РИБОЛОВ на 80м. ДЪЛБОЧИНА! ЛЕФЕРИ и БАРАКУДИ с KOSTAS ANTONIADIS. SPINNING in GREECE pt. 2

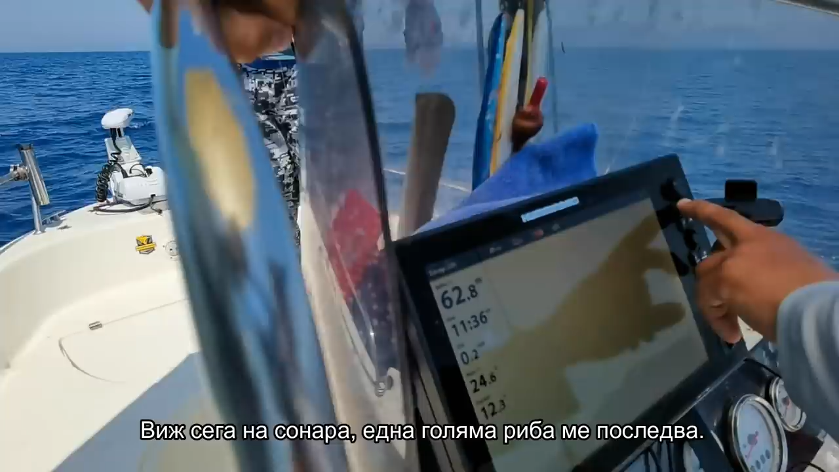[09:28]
Hey. Look, they follow the lure, do you see? This is fish. This? Yeah, it's fish.
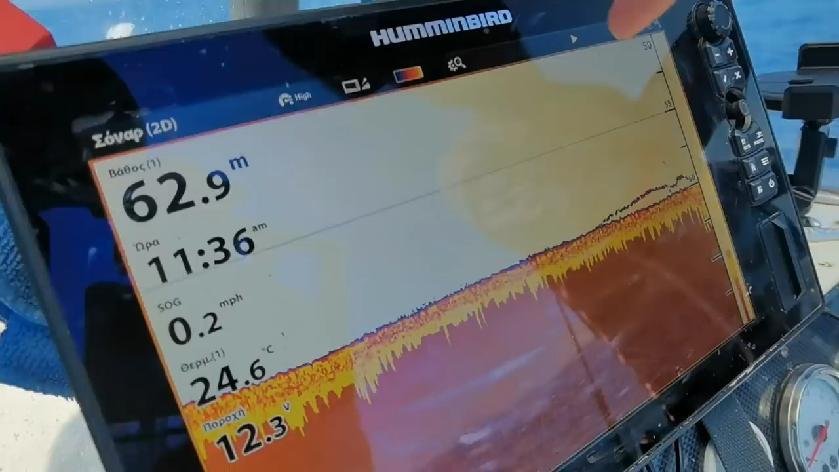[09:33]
On screen: depth 62.9 m, water 24.6°C, speed 0.2 mph
And up is my lure. Oh, okay. This is the line. And this is the line?
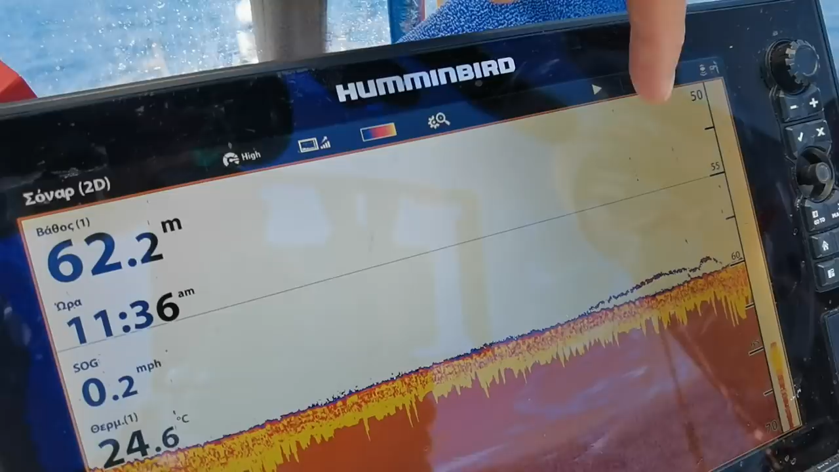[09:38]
On screen: depth 62.2 m, water 24.6°C, speed 0.2 mph
Yeah, the line. This is big fish, yes, it's good. Yes. Probably dentex.
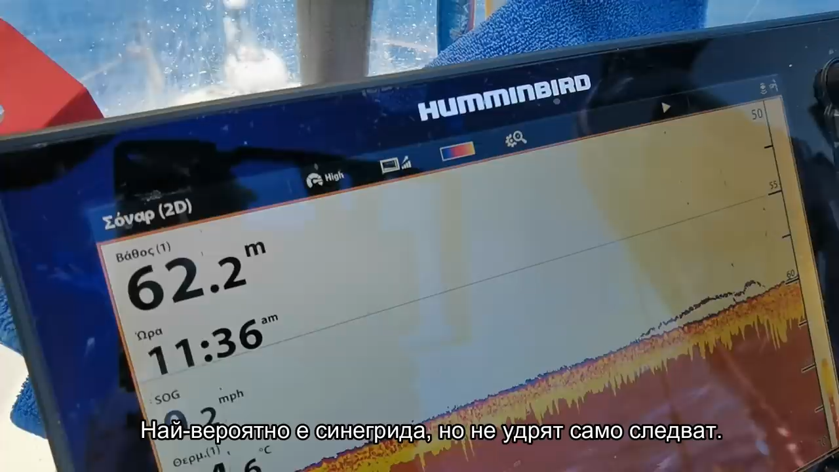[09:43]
On screen: depth 62.2 m
But they don't touch because it's not the season. Yes, they don't want to bite. Yes. But it's follow.